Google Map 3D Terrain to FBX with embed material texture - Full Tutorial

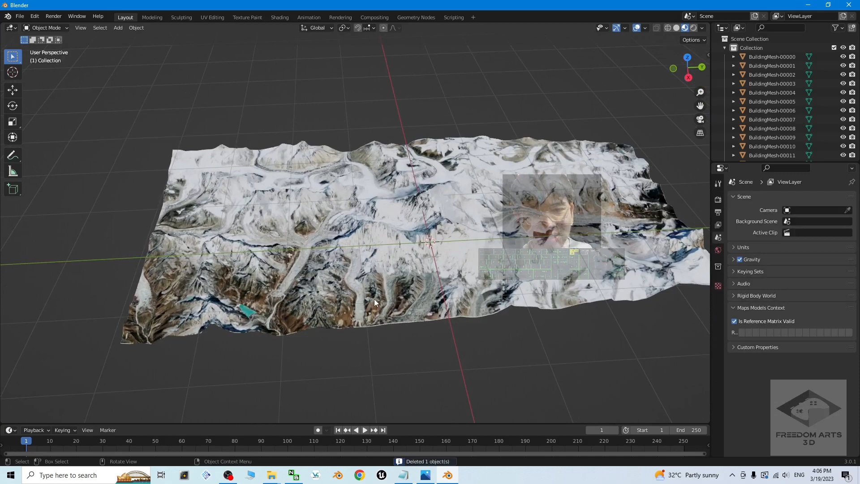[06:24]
Next, you can see all of these terrains. It is just a lot of meshes, multiple meshes.
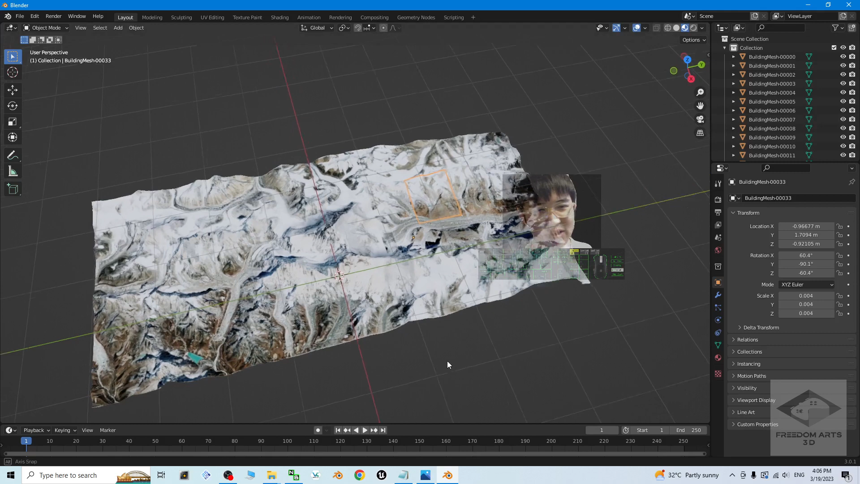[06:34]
We are going to combine all the multiple meshes into just one single mesh. Select everything.
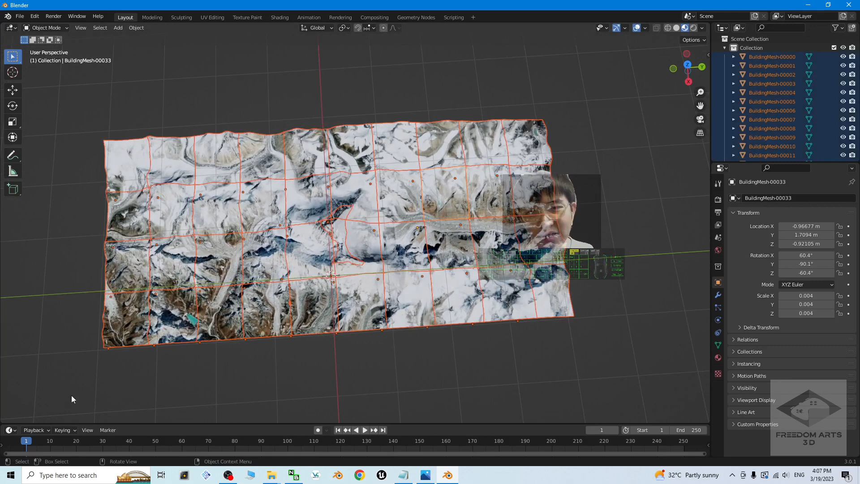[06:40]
Press Ctrl J. Then it is going to combine everything to become just one single mesh. And now everything done.
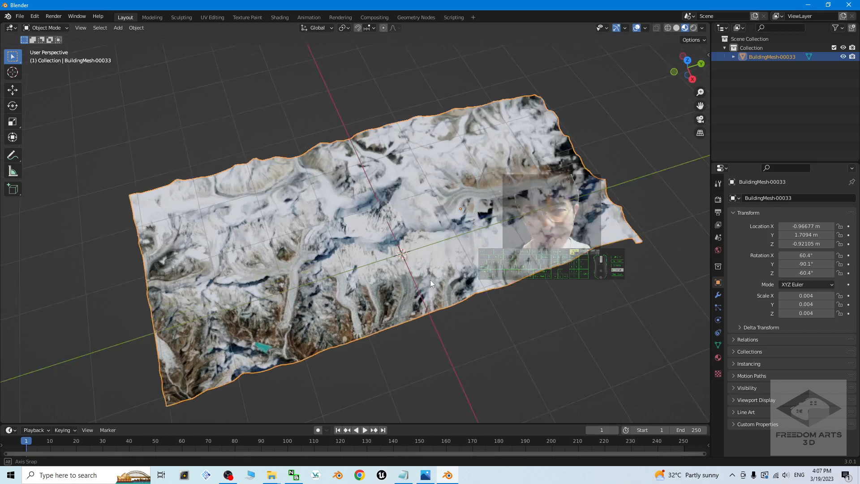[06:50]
Then you can export it as FBX. So I close this.
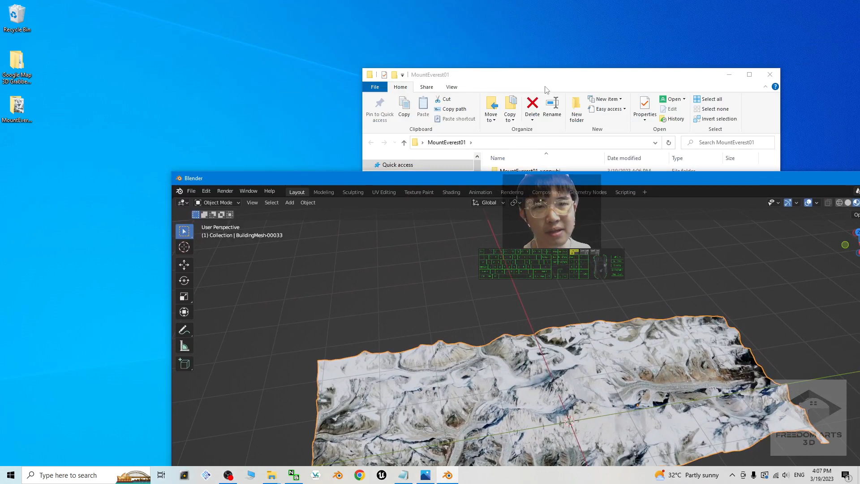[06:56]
Inside the same folder here, I'm going to export the FBX at here with embedded materials and texture.
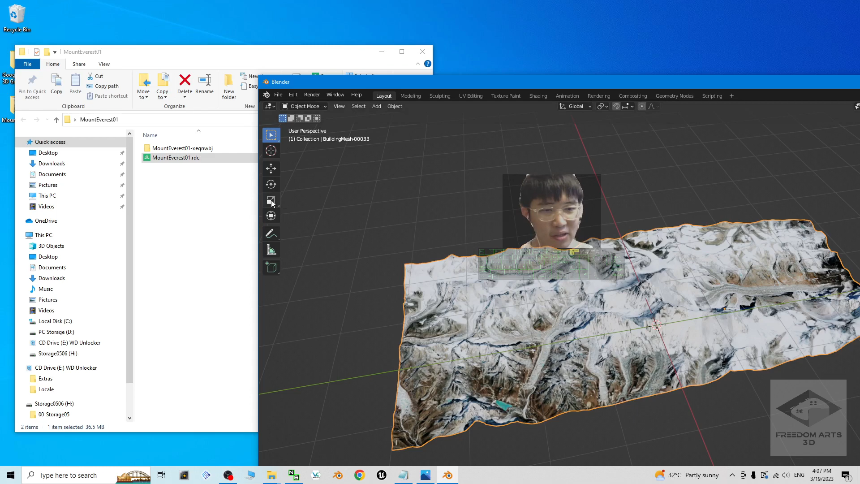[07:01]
How? Click file. Export. Export. FBX.
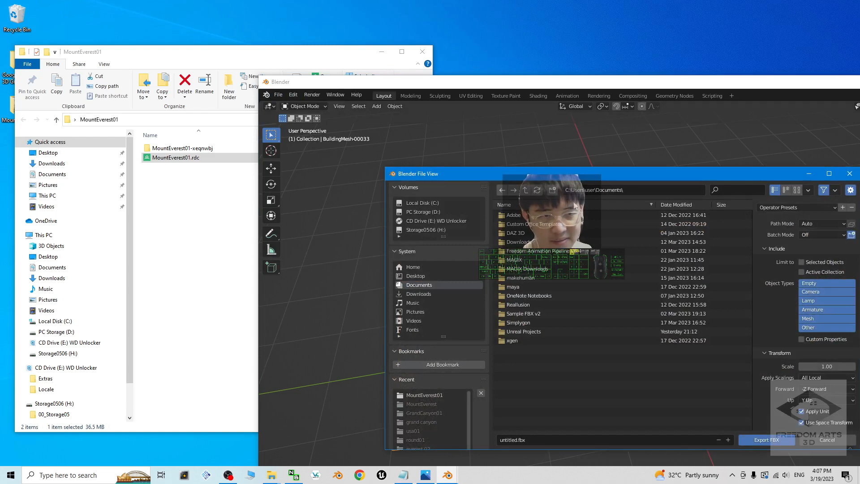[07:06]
It is on my desktop. The mountain Everest 01.
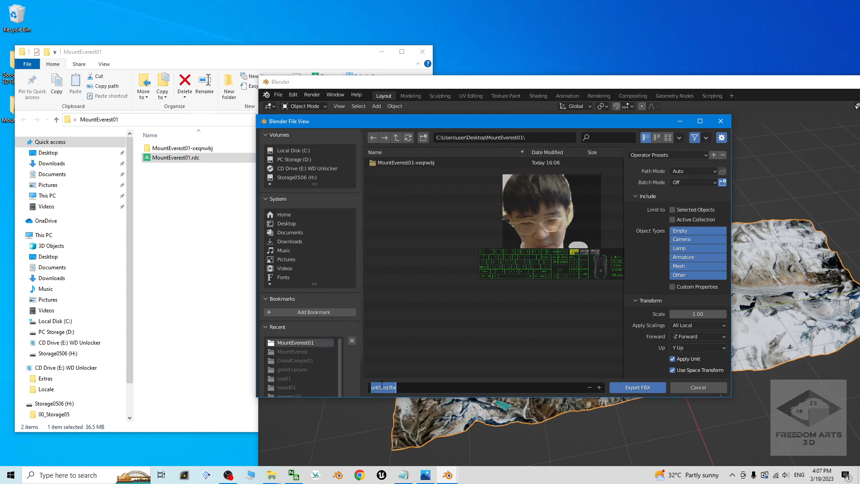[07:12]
The file name, name this as mountains Everest 01. To make sure that all of the material texture embedded inside the FBX file. The path mode, you have to change it to copy and also highlight this.
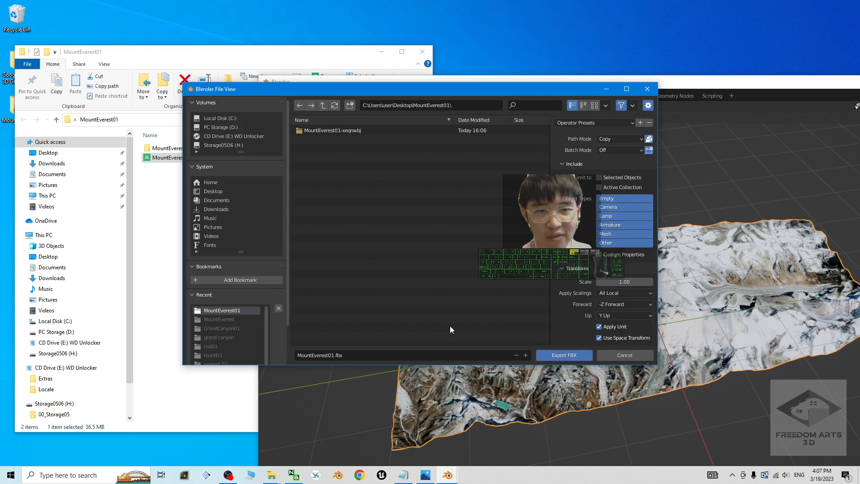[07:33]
Then for this setting, it is automatically embedded of the materials texture inside the FBX. Click export. Now you can see the FBX file already successfully exported. And this FBX file is useful for any other 3D modeling software,